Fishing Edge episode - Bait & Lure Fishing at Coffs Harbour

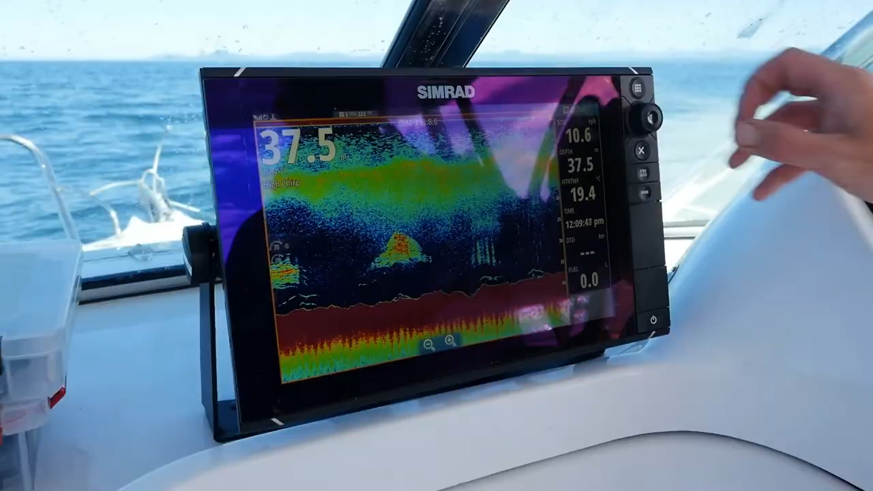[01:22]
Now I've found what I think I want to find.
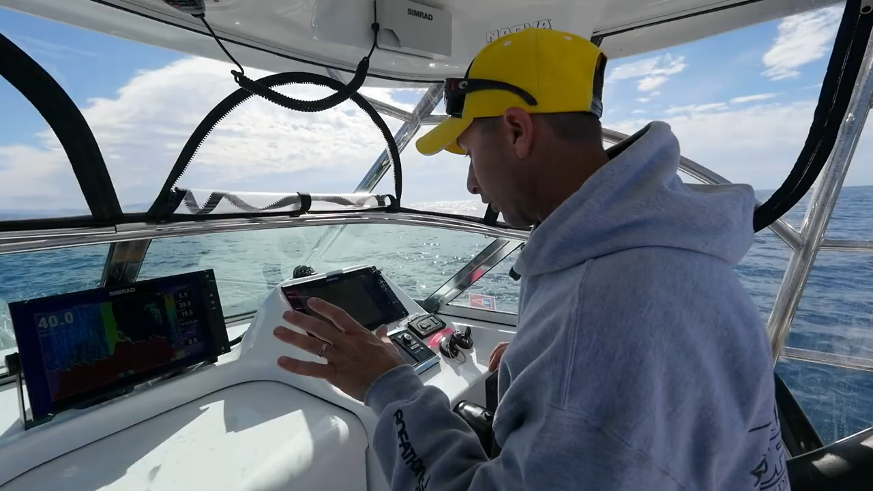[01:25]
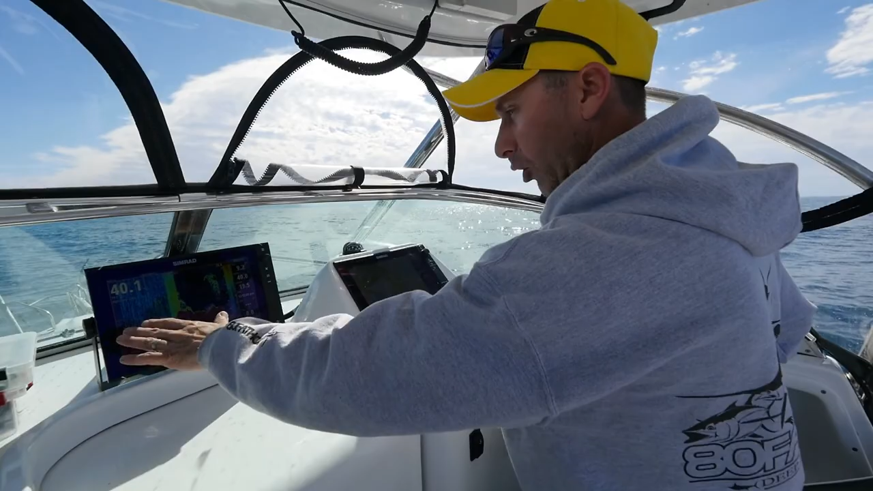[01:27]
I've come up onto the top of the reef, we're sort of up in about 36 meters, and right now we're dropping back off the edge.
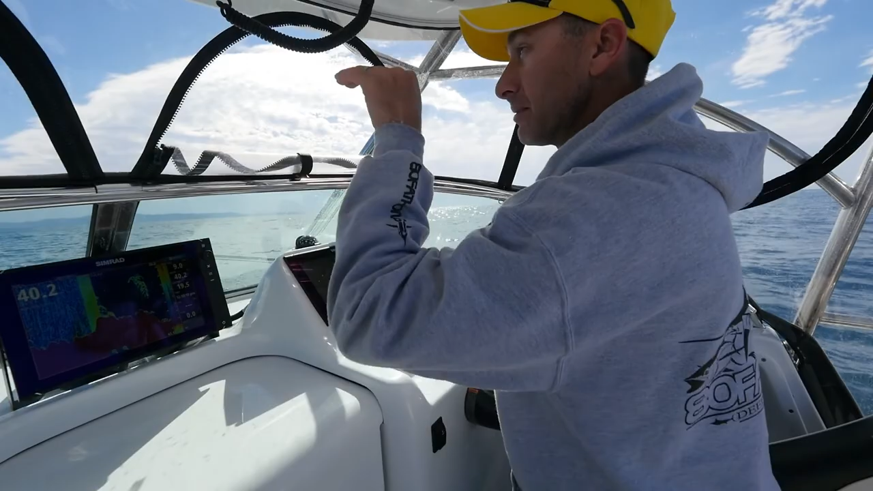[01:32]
And as silly as it may sound, I want to find the edge of the reef because that's where the big snapper will tend to hold. Where the reef dies out and it goes to gravel, that's where they patrol up and down the edges. So I'm finding that edge, work out which way our drift's going to go, and then position ourselves so we slide along that. There's heaps of life up on the top of the reef. As I come off it, there won't be as much. I'm marking some insane bait there with fish all over it. I'm just going to drop a jig right now. That's crazy. Good thing to do, just tick the boat into reverse.
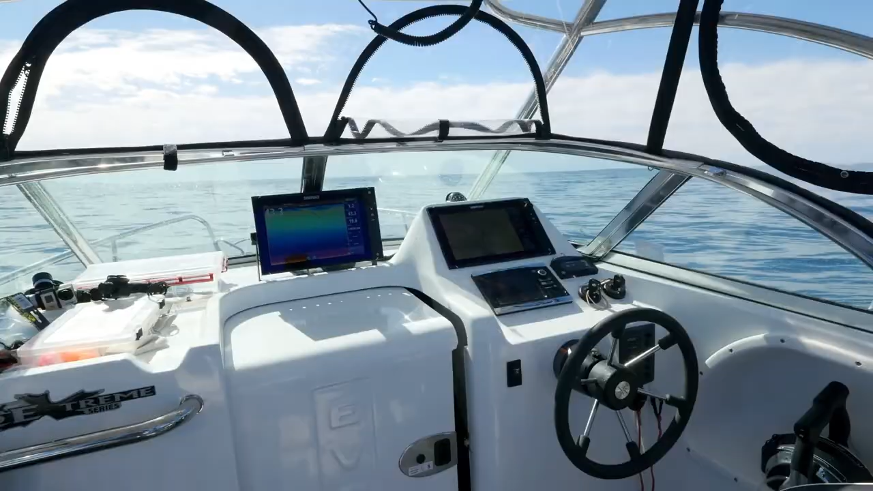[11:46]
Check this out. This is how you know your sound is working really well.
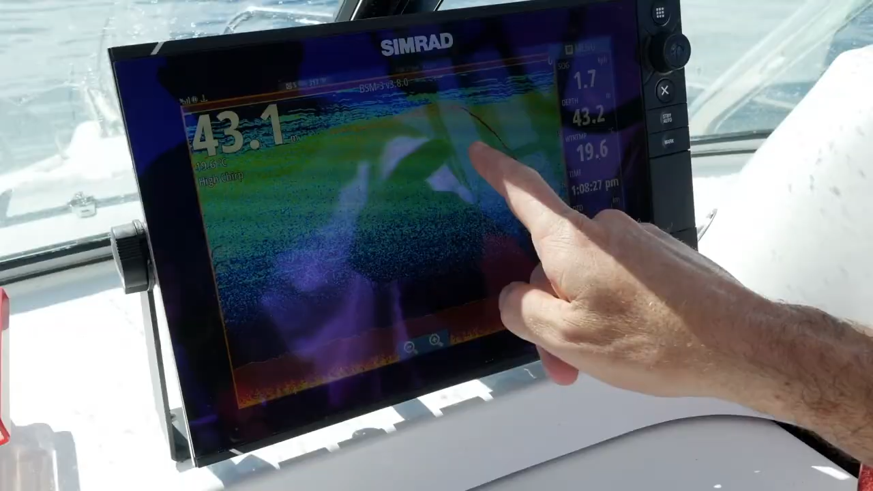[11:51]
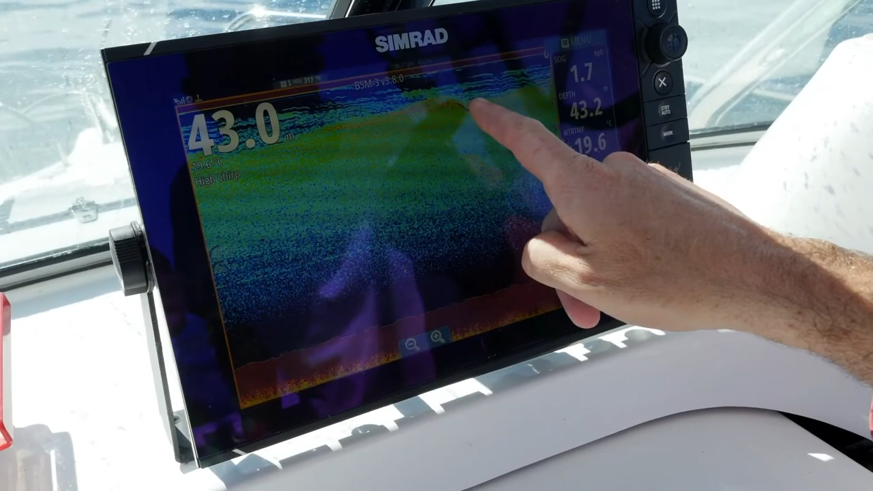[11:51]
That's the snapper swimming straight back down to the bottom that I just released.